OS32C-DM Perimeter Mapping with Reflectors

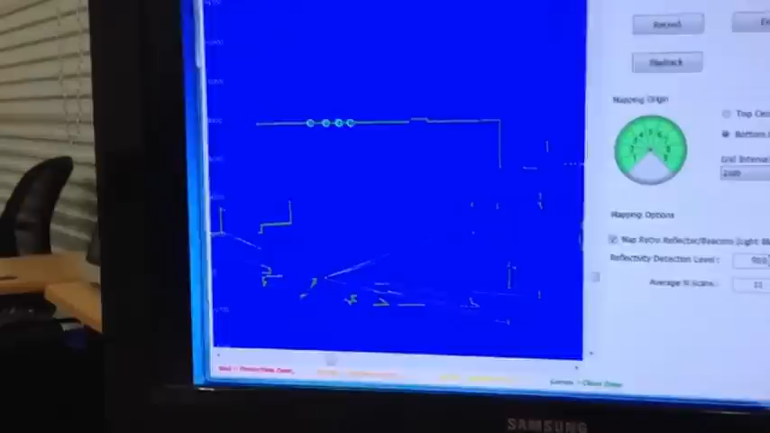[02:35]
This is my short demo, how the sensor can spit out information for reflectors.